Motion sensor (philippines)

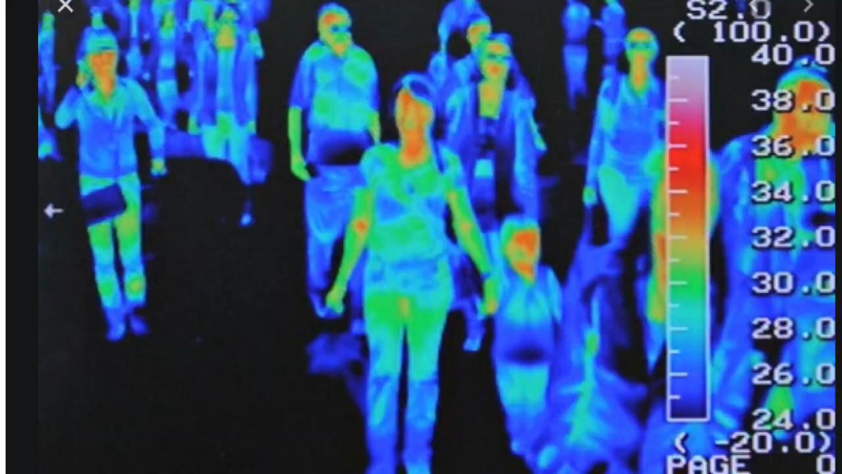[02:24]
Napansin nyo ba yun sa mga airport na thermal scanner? Ganun yan, parang ganun yung itsura nun.